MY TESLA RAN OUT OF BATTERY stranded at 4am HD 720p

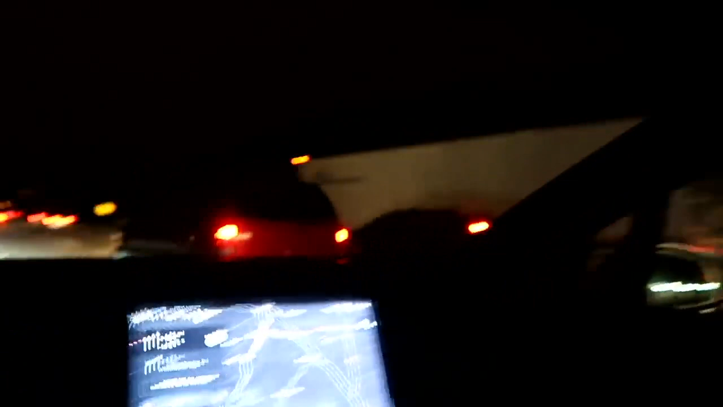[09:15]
And then model x will oh not change lanes because there's a car in the way,